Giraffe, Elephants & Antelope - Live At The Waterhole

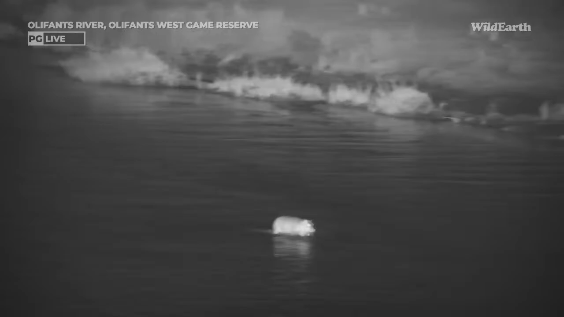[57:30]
dashing through the shallows, entering some slightly deeper water.
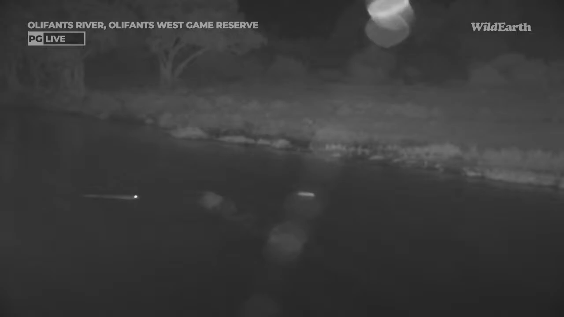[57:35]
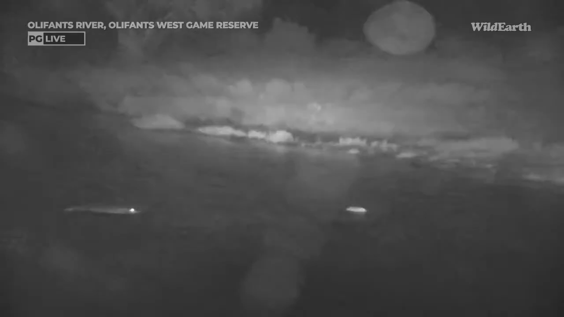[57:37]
Oh my goodness, but it looks like there's a crocodile on the left, beelining straight towards that little hippo.
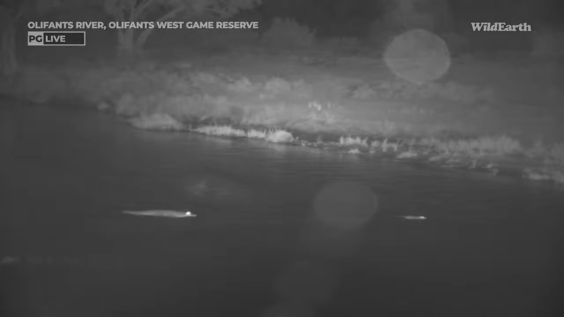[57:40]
Oh, you better go quick. You better go quick.
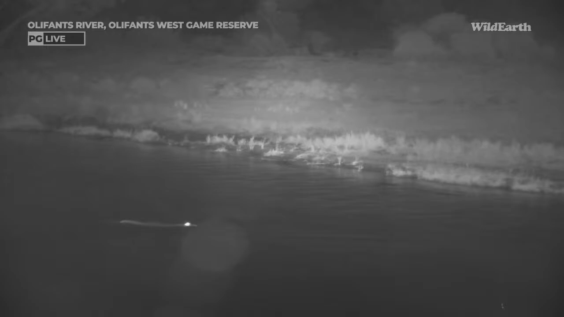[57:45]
You can see how quickly that crocodile's moving with absolute ease, not even creating a wave.
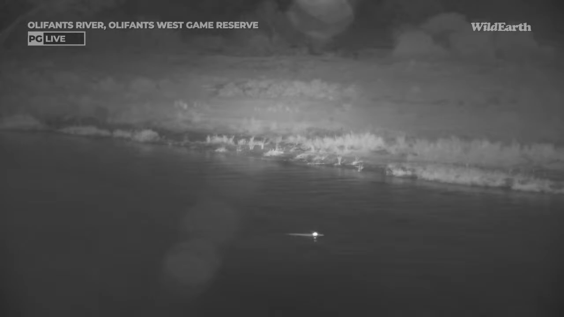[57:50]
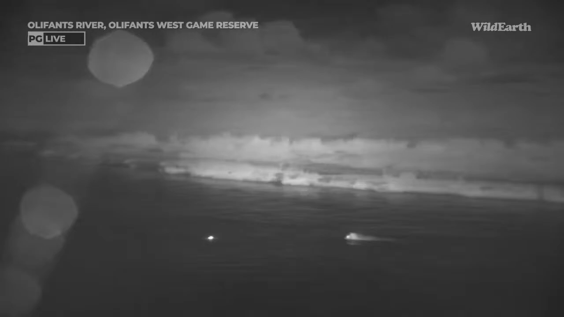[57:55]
Okay, now this hippo has turned to face the crocodile. Let's see what happens.
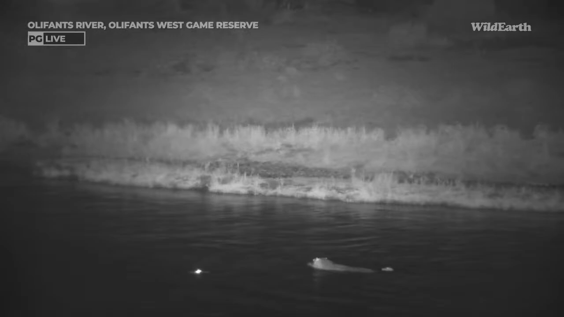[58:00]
There we go. Little one made it to mom. Now that croc... Oh, there's two crocodiles actually coming closer.
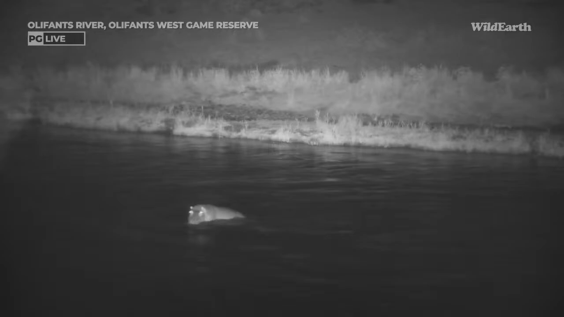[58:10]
Oh, you can see there's another croc on the right. Our mom's not going to take too kindly to the crocs at all. And there's typically an unwritten rule between the two species. You leave me alone and I'll leave you alone.